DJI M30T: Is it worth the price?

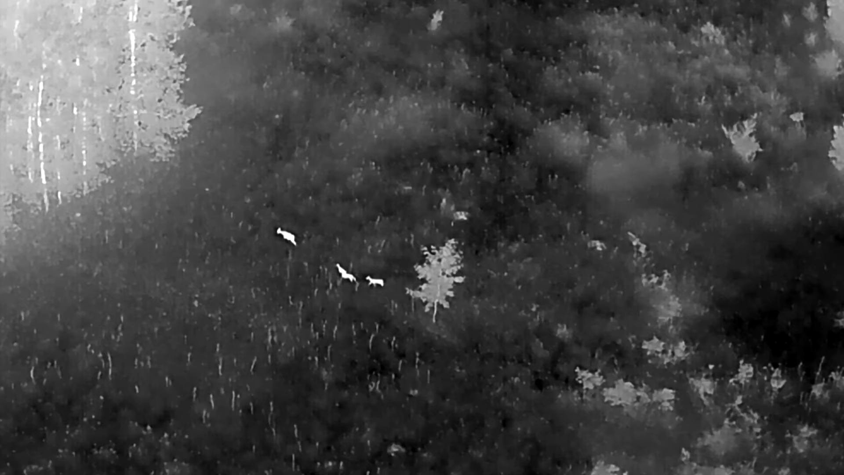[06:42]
The quality of the thermal imaging system on this drone is excellent.
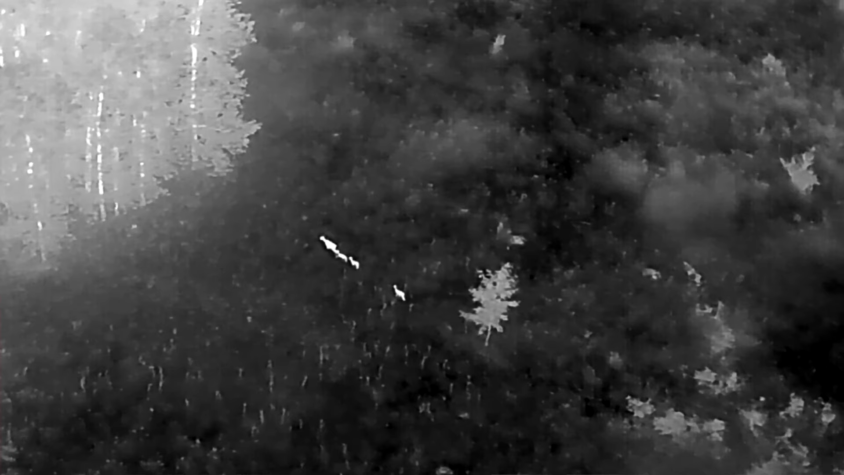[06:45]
It has a lot of capabilities. The thermal sensor size is 640 by 512,
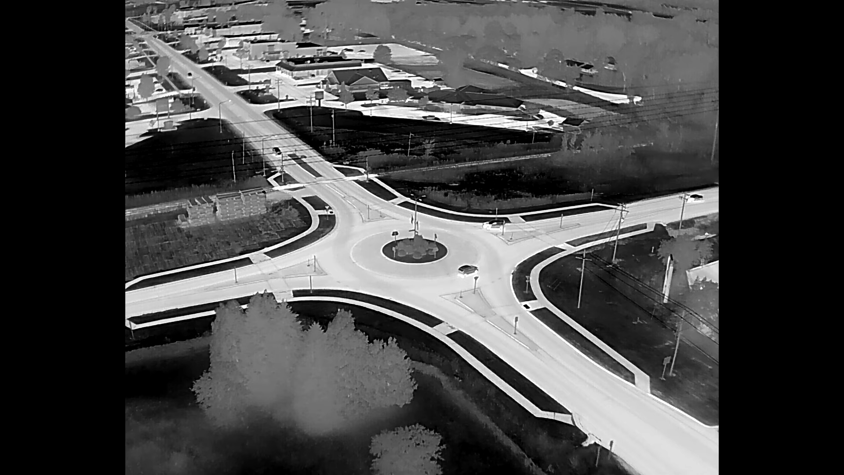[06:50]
which is currently the highest resolution available on the market.
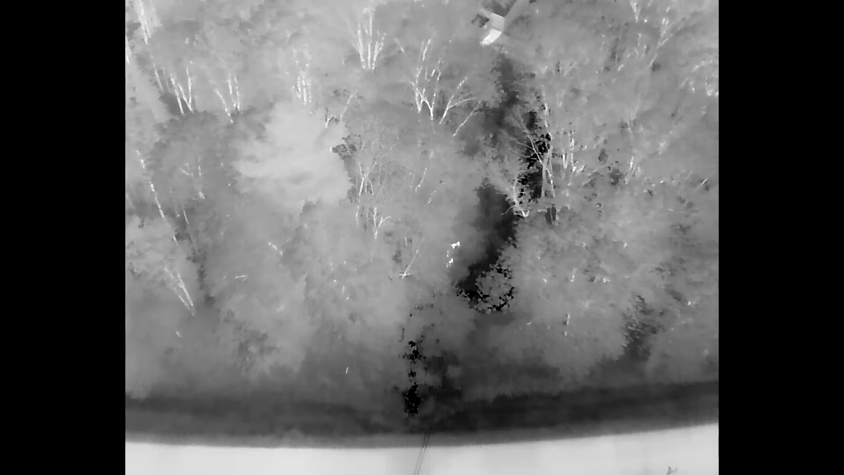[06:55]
However, DJI has added a new feature called Infrared Image Super Resolution.
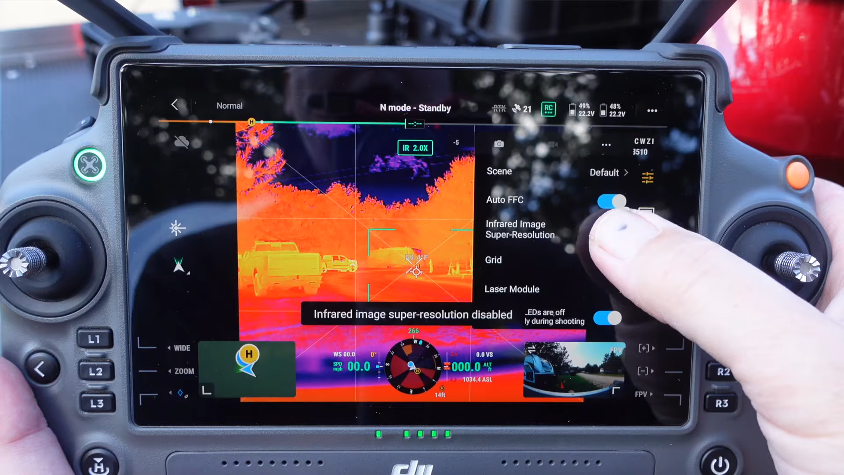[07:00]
When enabled in the Pilot app, this feature essentially doubles the resolution of the thermal images.
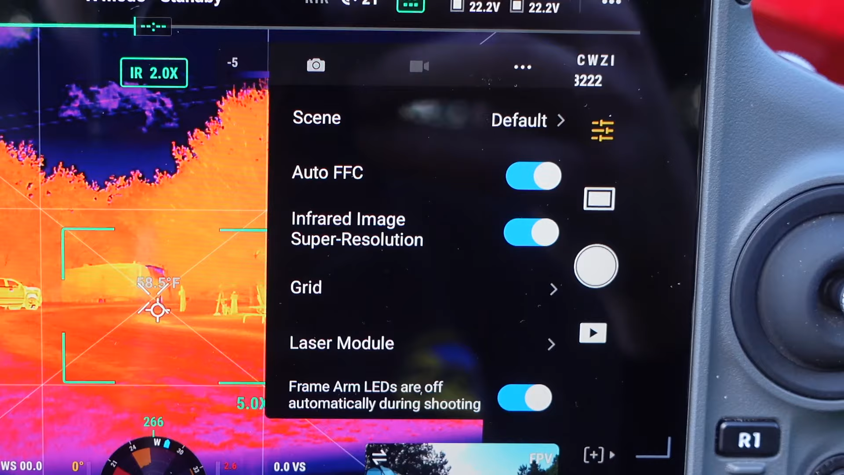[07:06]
While it is true this is done through software, the end product is a higher resolution image.
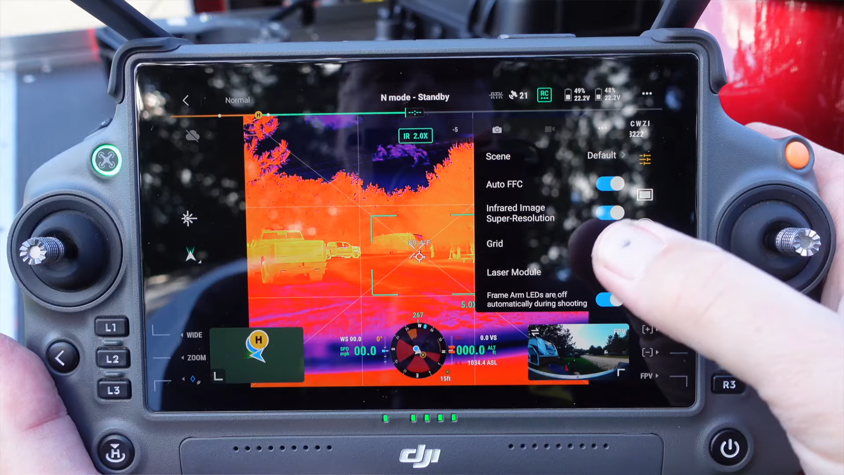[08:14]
We have three control buttons over here, and the functions of these buttons depends upon which camera you're in, which camera view that you're using at the time.
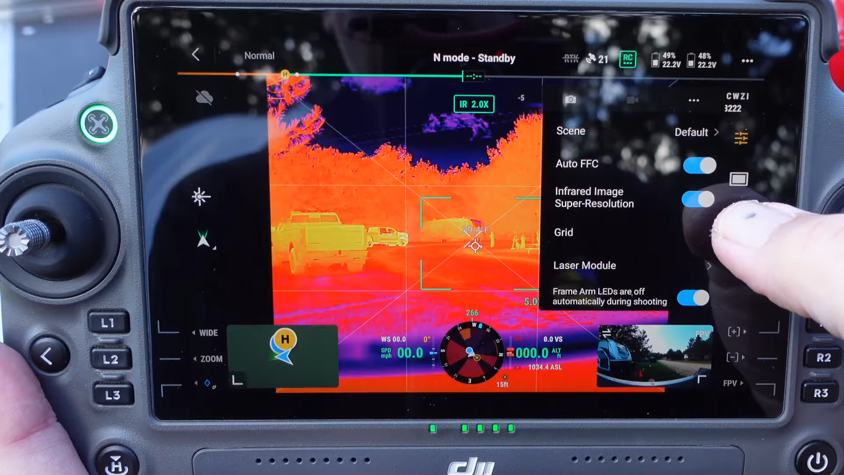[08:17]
So each one of these buttons has multiple functions.